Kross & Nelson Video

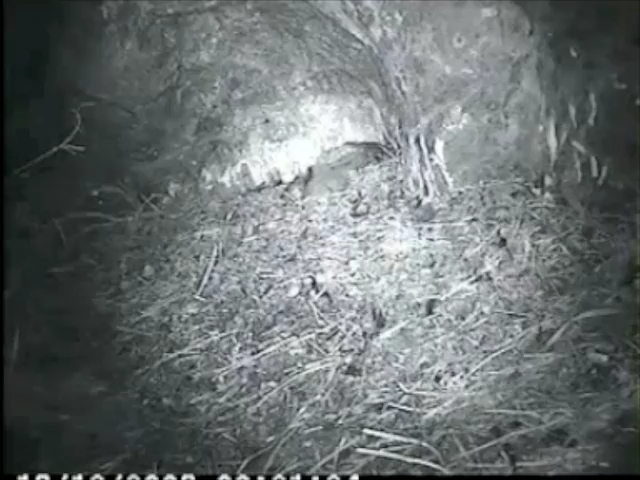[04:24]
In our first season we had a nest that was predated. A single feral cat killed all three chicks in this nest over two
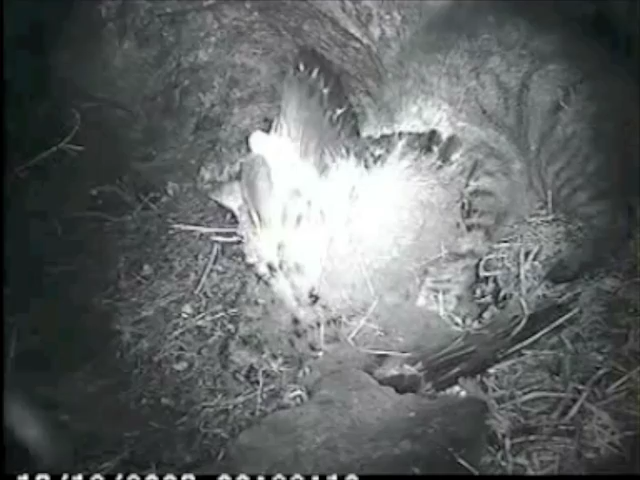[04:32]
nights and we were able to identify that individual cat because of a notch in its ear. This footage not only provided insights into the lack of defenses that falcon chicks have against feral cats
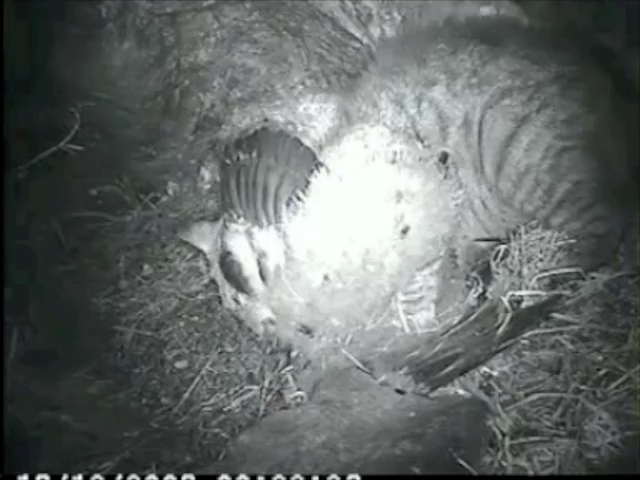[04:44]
but it has been used for education in schools as well as shown on national television in New Zealand to aid in conservation initiatives.